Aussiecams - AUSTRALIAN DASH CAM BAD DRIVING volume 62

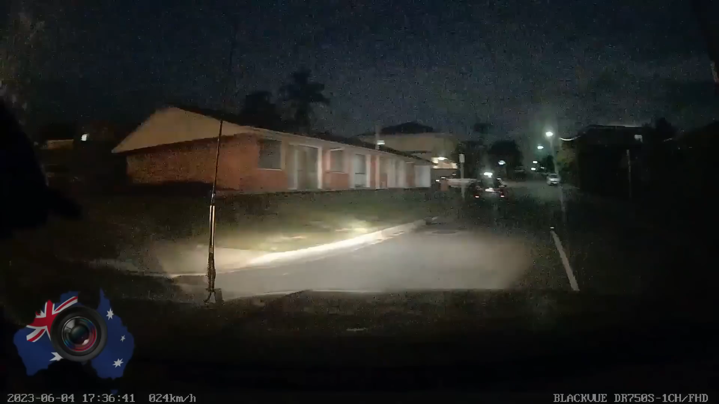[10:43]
Scooter on the road, no lights. Didn't even see the thing till the last second.